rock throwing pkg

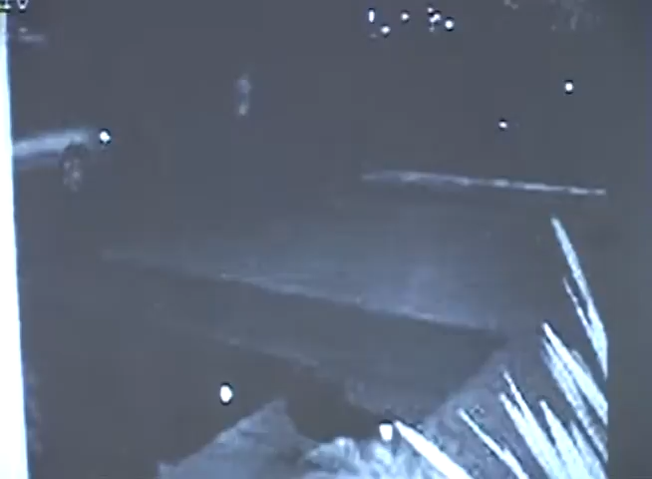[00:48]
alfaro lives across the street and says she saw what appears to be three boys pull up a